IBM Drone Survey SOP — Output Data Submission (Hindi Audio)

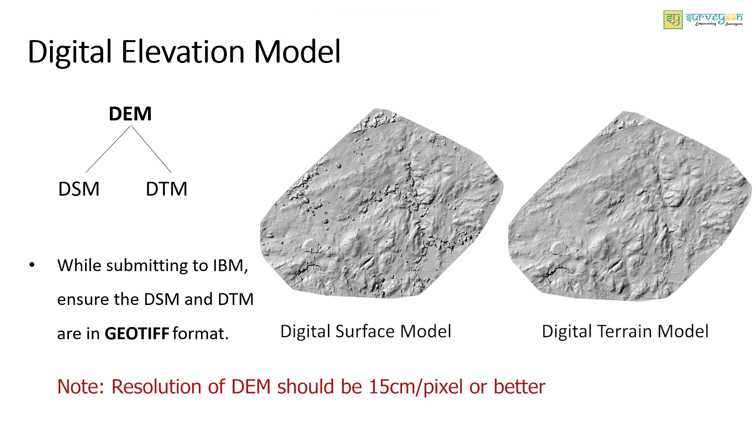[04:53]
यह DSM है और यह DTM है Digital Elevation Model का Resolution 15 cm पर पिक्सल से कम या इसके बराबर होना चाहिए GCP प्रत्वी की सादव पर बिंदु है जो रास्टर डेटा जैसे साटलाइट,